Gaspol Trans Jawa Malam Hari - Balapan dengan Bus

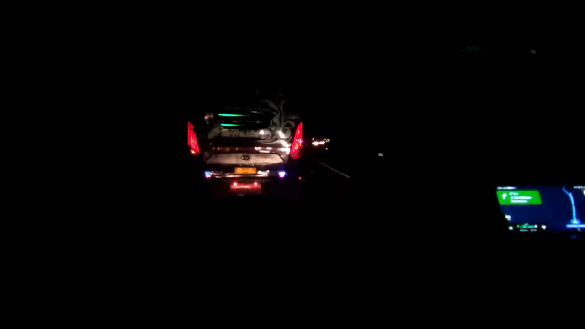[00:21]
Jalan tolnya kok bergelombang gitu ya. Biasanya kok miring kanan kiri kanan kiri dulu. Bandi KI gue itu. Cedek lah. Miring-miring lebih jadi gitu ya. Biasanya gak bisa nyalip juga itu.
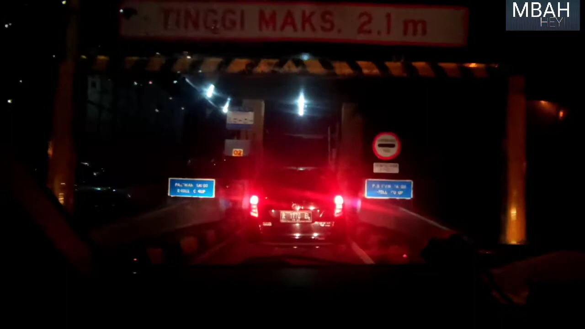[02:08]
Tol tol Bambu Apus. Masuk tol Bambu Apus.
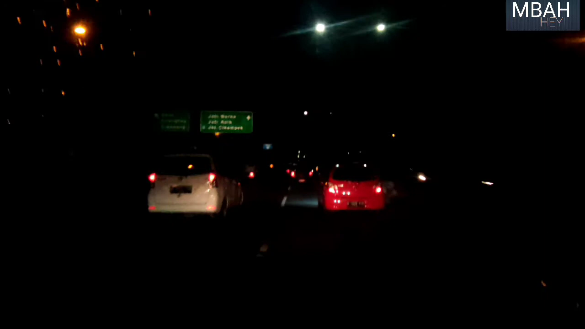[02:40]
Sementara jalan lancar, kondisi lancar, cuaca tidak hujan.
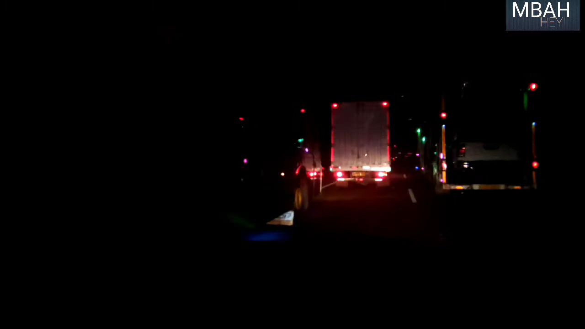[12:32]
pada ribau jalan tu. Ya bah, masuk bah. Belum ada truk. Kita masuk bah. Ada truk. Bisnya ini aduh, lihat jalur kiri, bau jalan tak sabar.
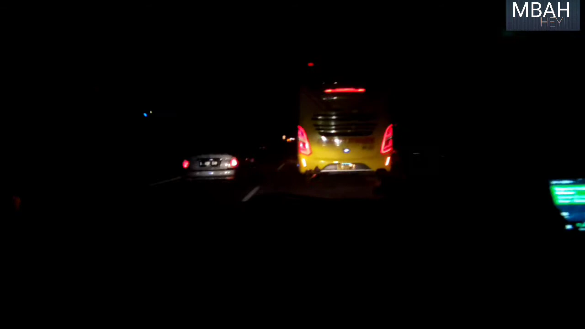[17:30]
Ya apa kanan kiri. Gerbang tol Palimanan.
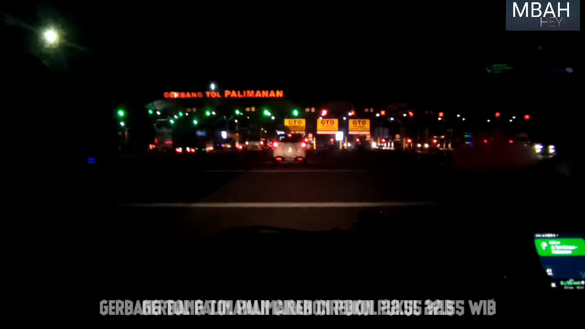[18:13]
Di gerbong tol Palimanan pukul 22 lebih 55 menit hampir jam 11 malam kan.
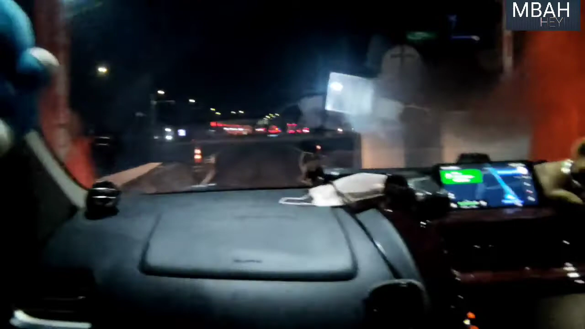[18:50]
Setelah 600 meter, terus kanan supaya tetap di jalan tol Cikopo, Palimanan. Bensin masih 5 strip. Pali Kanci.
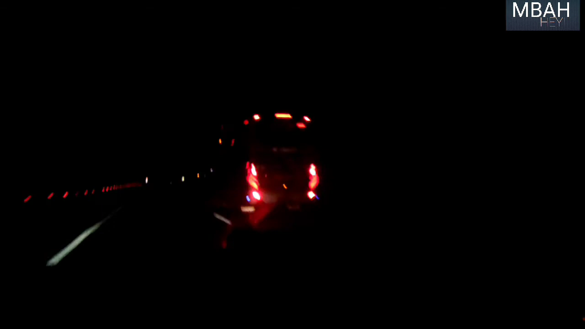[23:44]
Ya, bis kecil. Dari pintu tol Babu Jakarta Timur sampai mau masuk Jawa Tengah. Cuaca tidak hujan. Alhamdulillah. Kita udah di Jawa Tengah ini.